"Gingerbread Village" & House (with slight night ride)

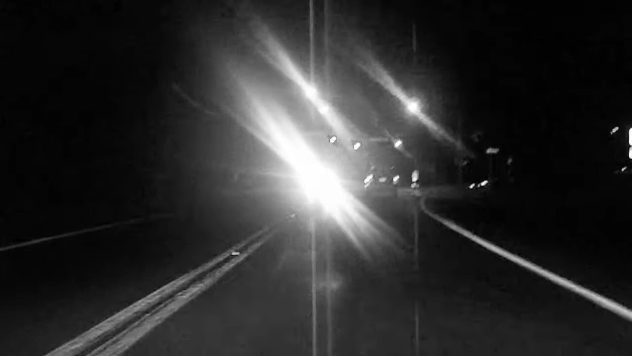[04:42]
Well, the clue I'm giving you as to where those houses were. Out of respect for those people's privacy. But I can't blank out that highway number. Oh well. And that's departing Pleasantville. As again, you can tell, but a few days back, a fellow YouTuber put up a video of him driving the other way.
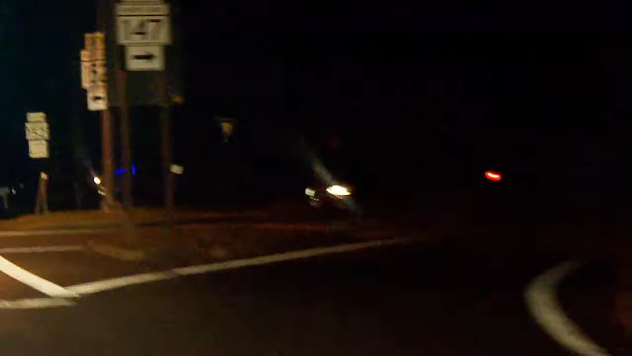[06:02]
I'm not gonna find somewhere else to go. Now south on Hartford Road, the only clue you're getting, they gotta keep the music low, since YouTube won't mess me up on it.
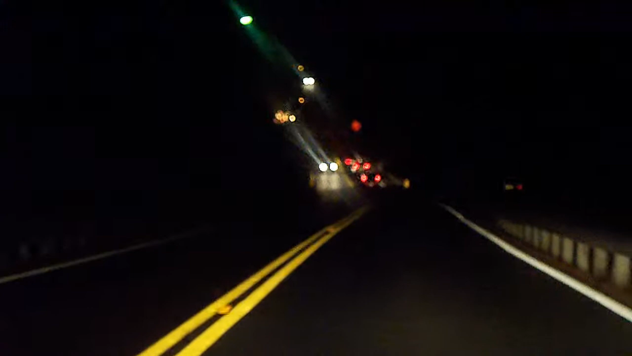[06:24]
I'm playing Christian music right now. YouTube even hates Christian music. That makes YouTube the Antichrist. And there'll be more lights here.
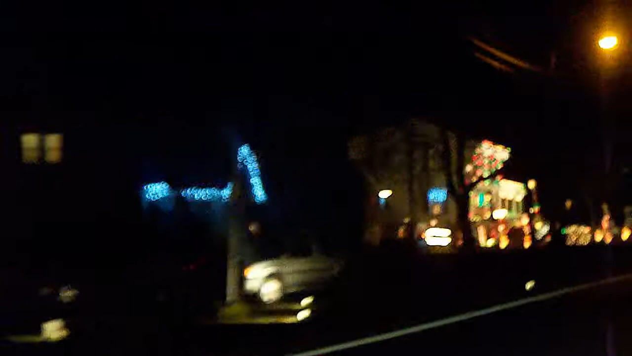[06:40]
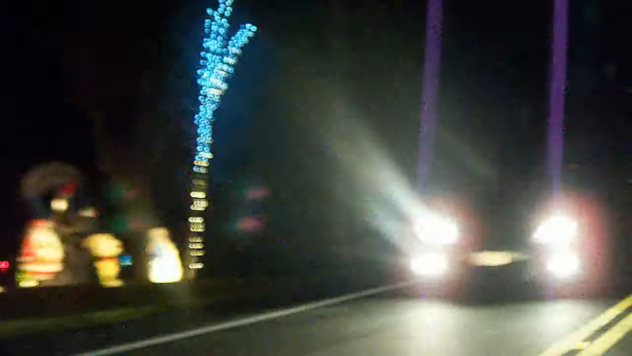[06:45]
And more Hartford Road. Formerly Hartford Turnpike, up until 1909. There we go again with the history. We've got some action coming our way. I think. Let's have a closer look. Let's mosey on up.